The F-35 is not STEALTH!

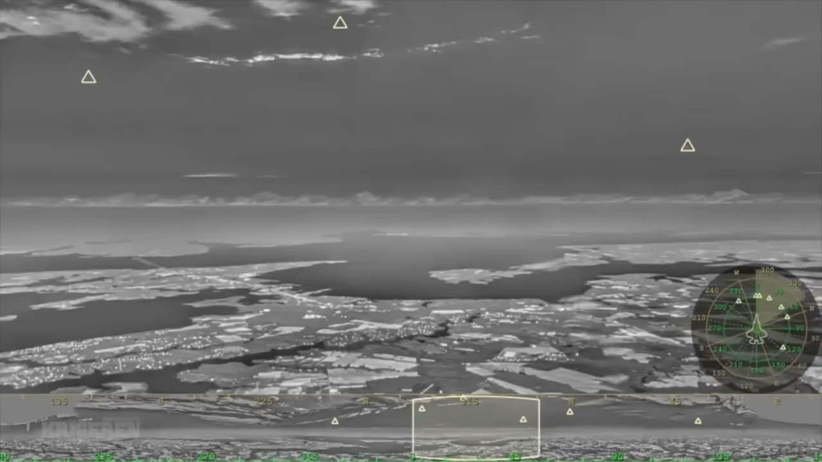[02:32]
in general the DAS is an augmented reality system that shows a picture taken by a group of infrared cameras on the pilot visor and it allows the pilot to look in every direction as if the aircraft structure wasn't there the system is considered extremely useful and it is an important element of the pilot situational awareness
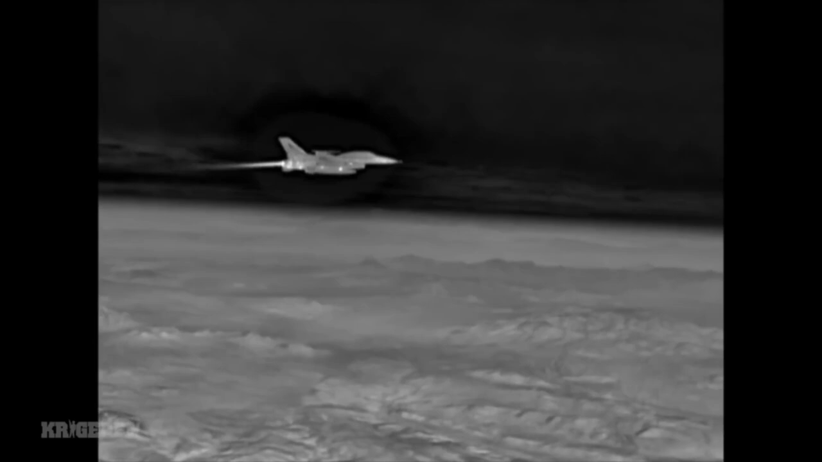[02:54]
but it also allows the pilot to look around without maneuvering the aircraft keeping it in the best stealth attitude the pilot